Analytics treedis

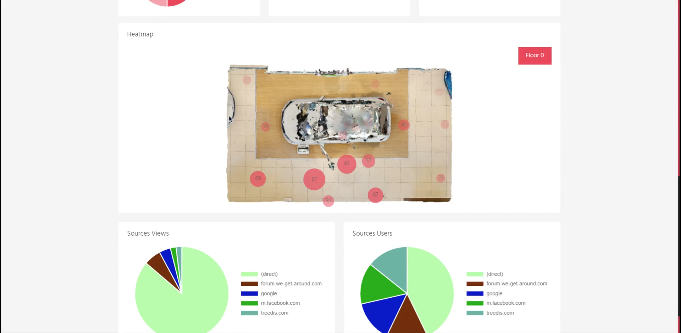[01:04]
So I can see in each point how many views was inside of it.